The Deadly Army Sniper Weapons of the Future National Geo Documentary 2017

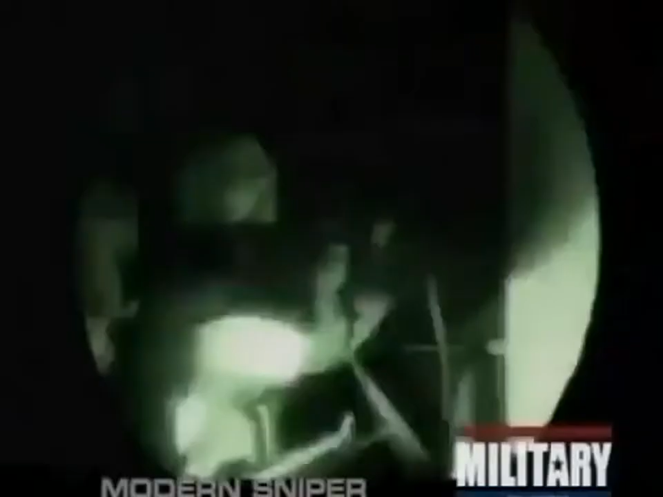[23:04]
At night, the advanced sniper will use a soft clear in which they will move slowly and secretly from room to room. Soft clears are what we generally focus on. You'd like to go in at night because obviously the element of surprise.
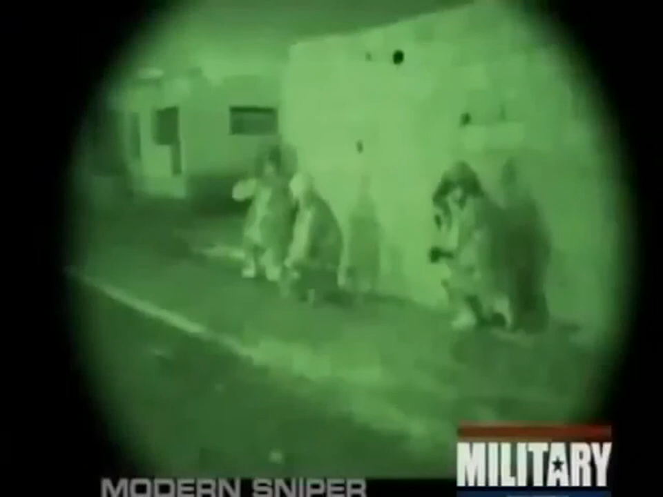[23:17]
Use whatever method we need to gain entry into the courtyard itself, whether it be bolt cutters or just jumping over the wall.
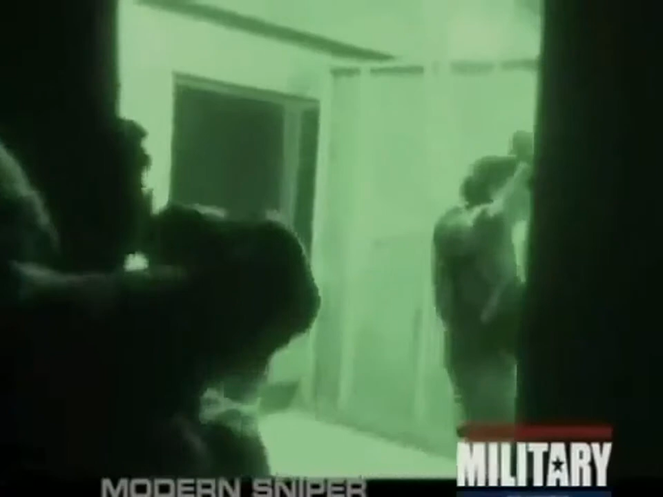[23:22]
Then you gain entry into the actual courtyard.
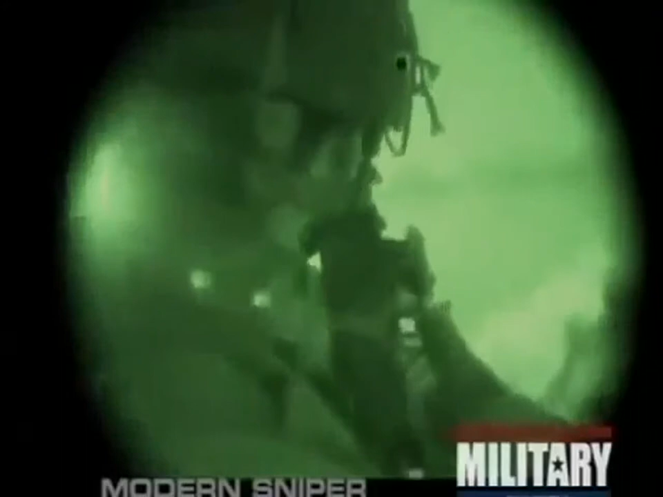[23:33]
And then you have another guy in the team that's going to maintain security down on the bottom floor and take care of the family. Watch up. Watch where you're walking. Check. Take the door on the left.
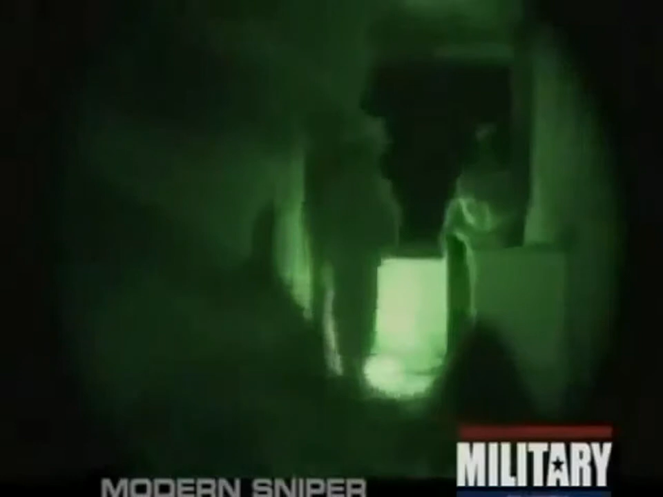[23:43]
Take the door on the left. Once you gain entry into the building, the other three man, the team leader, the ATL, or whoever the third man is,
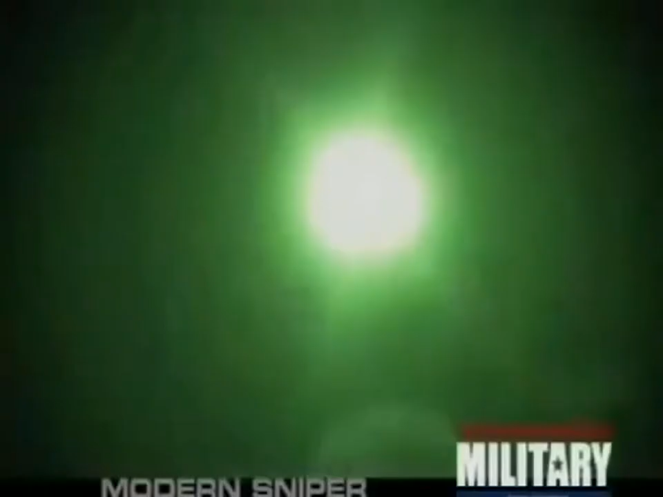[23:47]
that OP team's going straight upstairs to do work and clear upstairs.